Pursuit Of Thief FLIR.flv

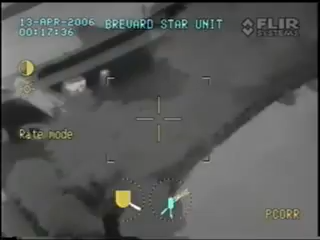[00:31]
I got something down in there in the woods right there.
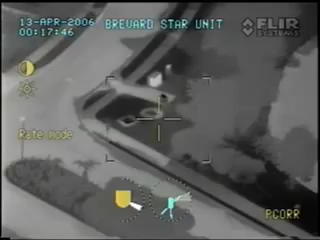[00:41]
I have to come around to see it right off that entrance. Something just flickered. Come around right. I say that looks good.
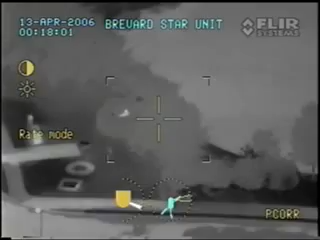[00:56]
Yep. 405. 405.
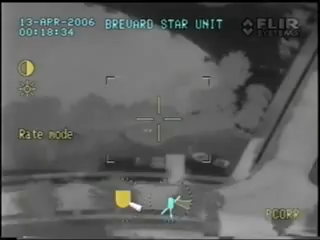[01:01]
Okay. Yeah. Okay. They're moving.
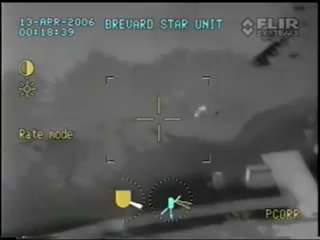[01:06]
I definitely got them here. If you guys want to hurry up to get in here, I got them. 24 star.
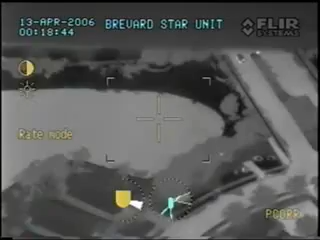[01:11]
I'm pulling in now. Song. Stop. Stop. Right there. Right off your passenger door. Right up in the woods about 20 feet in. Right on them. Okay. The light should be on them. Here you go. Yeah.
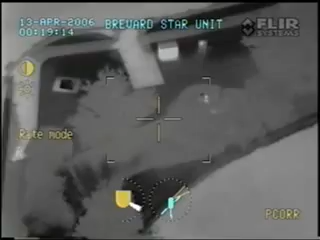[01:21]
Straight ahead. There you go, buddy.
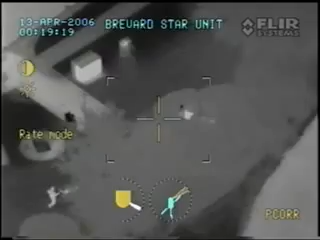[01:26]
All right. They're running. They're running. They're running.
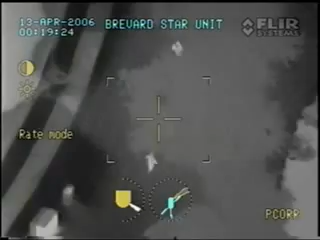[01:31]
And dogs. Okay.
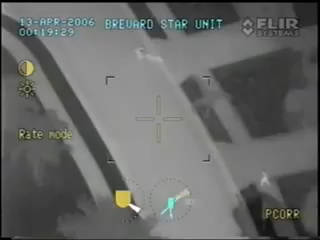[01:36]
I don't know where the other guy is. The other guy's behind them. Okay, guys. Dogs in foot pursuit at this point. And we got to take down at least one. There should be one still back in the other area. And we're still running.
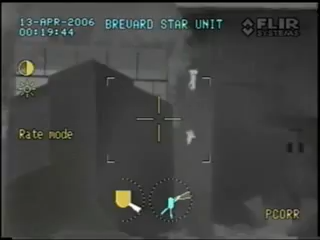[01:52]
Okay. They got him. I was on. Scott, y'all can go. Okay.
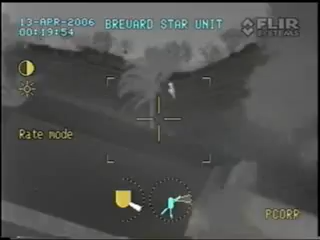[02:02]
The other one's now running along. Unless that's a deputy running along the lake there. Hang on. It's a deputy. It's a deputy.
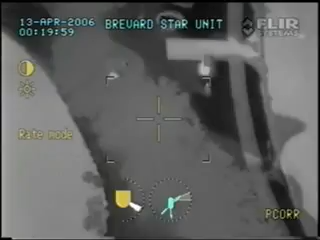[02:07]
Got me. Okay. Yeah. He's in there, Dave. I see him. He's running, Molino. He's running.
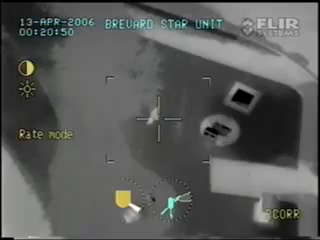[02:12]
He's running towards Song's car now. Song's car now. There you go. Lights on him. Lights on him. Song. You're going to have to hurry up and double time it up here.
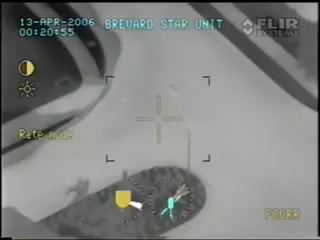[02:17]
This guy's hauling. You got him in the light? I got him in the light.
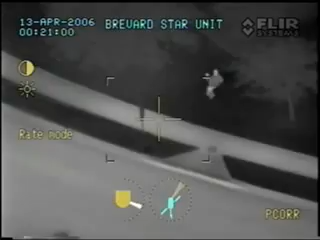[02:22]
Hop in the fence. And, uh, guys, he's in the light and in the flare. But, uh, just trying to stay up with him there. He's between the houses. Between the houses. I have no logs. Oh, yeah.
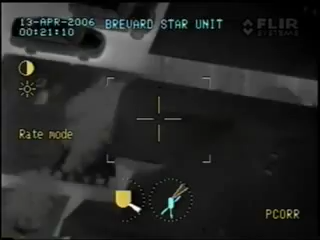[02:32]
Hang on. He's coming out of Zoom. I think he hit in the house. In between the houses.
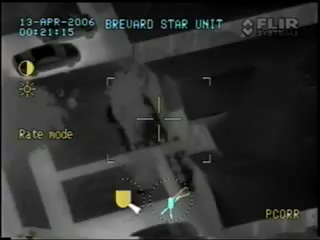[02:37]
Okay. I think that's him right there. I think. Okay. I think he's hiding in between these two houses, guys. No. He's hiding against the wall right here. Yeah. He's against the wall. He's against the wall.
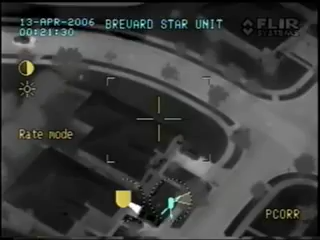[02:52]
Come around that house. Come around that house. Patrol car, come hang your first right. Sharp right and then park. He's right on the corner of that house. Watch yourself. Right along the tree there. Right on the edge of the house there. The edge of the house by the tree. And I can't see anything. It's over here right now. Yeah, I gotta come around. Hang on.
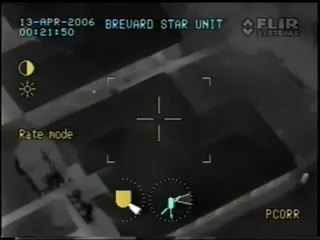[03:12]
Song, right off your left. Off your left, buddy. You're still up against the tree in the house. Right there. Dog's right on him. Right on him. Right there. He's running.
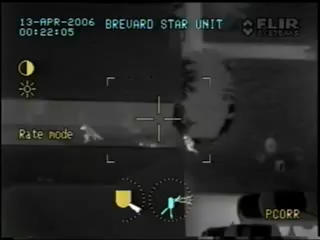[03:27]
He's running. He's running. He's running again for the dog. Oh, the deputy guy. Oh.
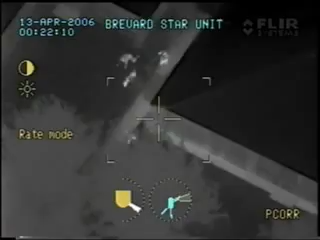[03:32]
Oh. Coming away, man. Dog's getting his look out tonight.
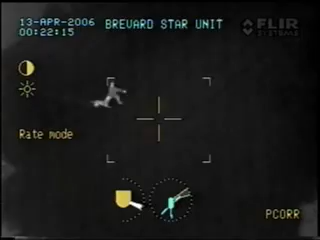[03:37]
Dog's got him. Dog's got him. Yeah. This is awesome. Took his shirt off of him. Oh, man. Yeah. All right. Let's go. We're still on him. Oh, he's going to the house. He just went in the back of the house. Okay, guys. You saw where he went. I have no ops. Saw him. Did y'all get him? Yeah, 10-4. He's 10-15.
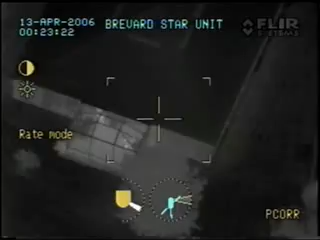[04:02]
Good deal. Good deal. Good job.